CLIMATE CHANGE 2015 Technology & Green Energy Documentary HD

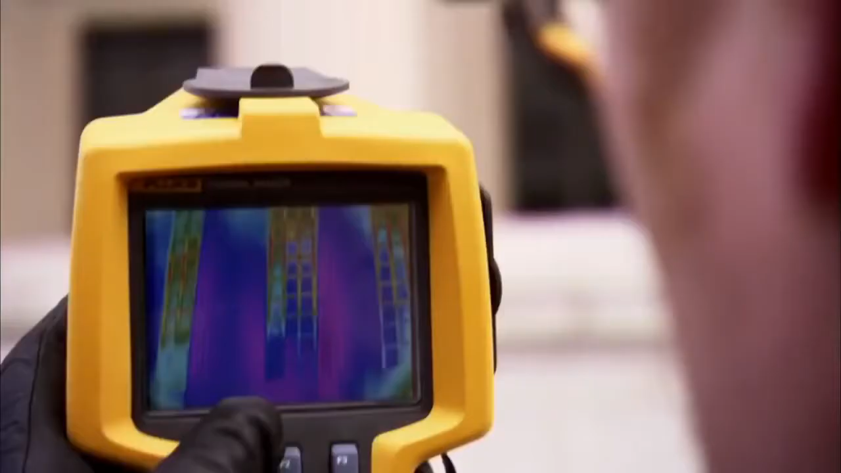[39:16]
James Garvin was once just the building's engineer, but now he's also become a detective.
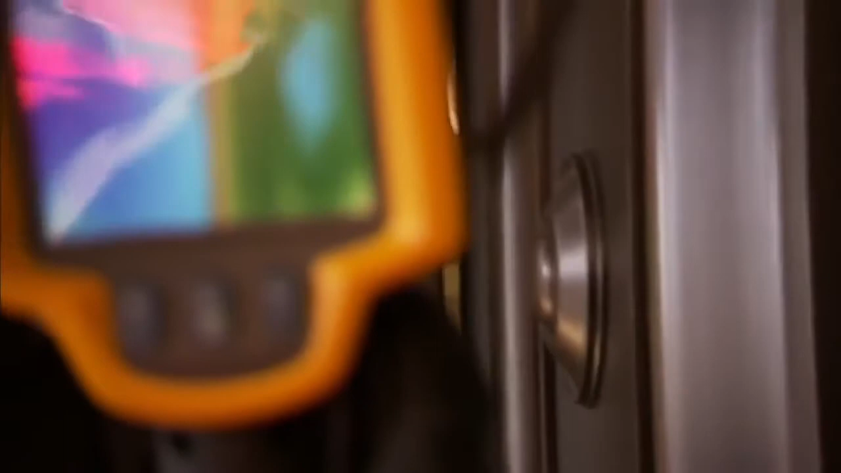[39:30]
Red means hot, which is wasted energy.
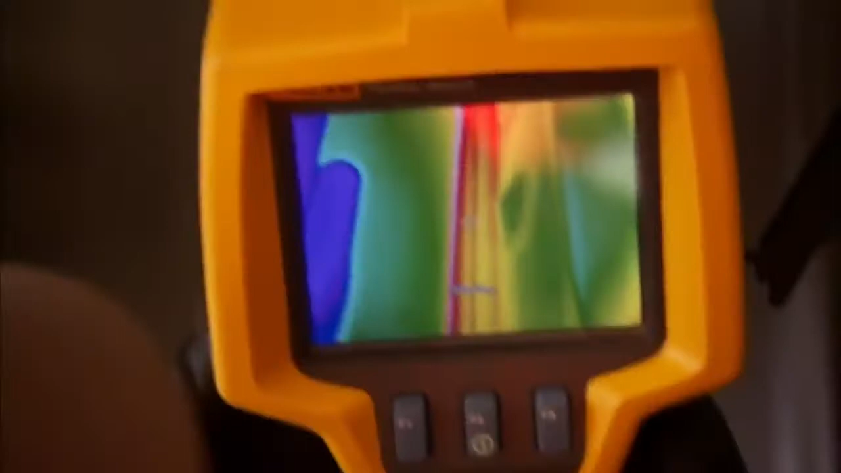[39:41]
You can feel the heat through the 3/4-inch gap.
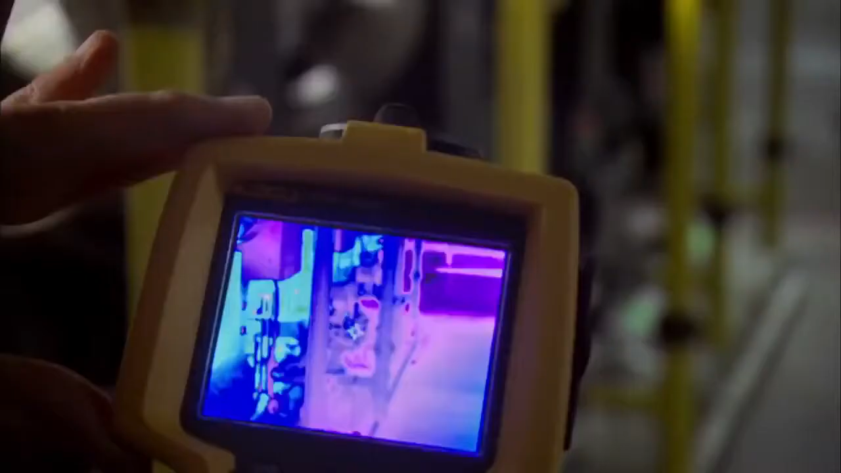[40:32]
That reduction doesn't just show up in Garvin's camera as good news blue.
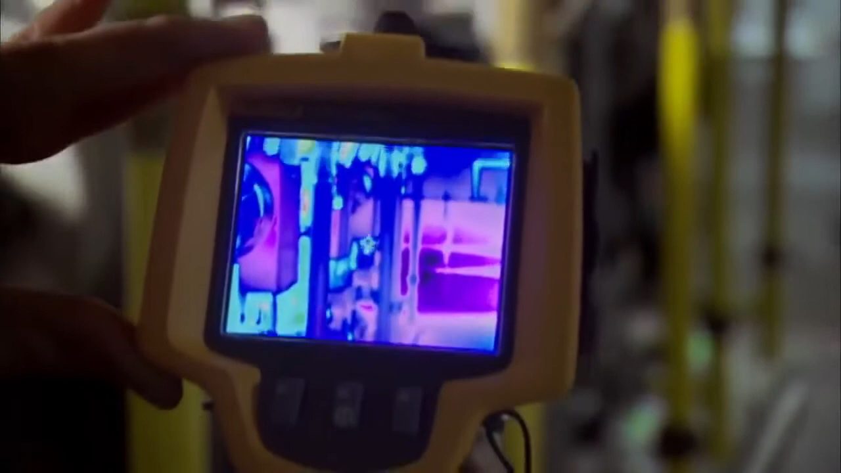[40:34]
It's also saving the Archives a lot of green.